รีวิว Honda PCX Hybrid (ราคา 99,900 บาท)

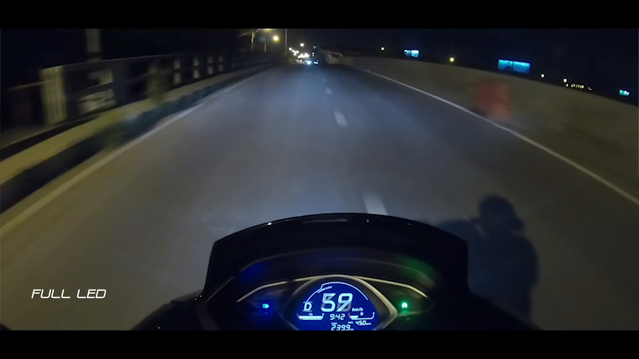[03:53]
มีระดับของไฟเนี่ยอยู่ในระดับที่พอเหมาะไม่แยงตารถที่สวนทางมาครับส่วนไฟท้ายก็มีความสวยงามเป็นรูปทรงตัว X นะครับแล้วก็เป็น LED ที่มองสว่างชัดเจนตั้งแต่ไกลเหมือนกันครับ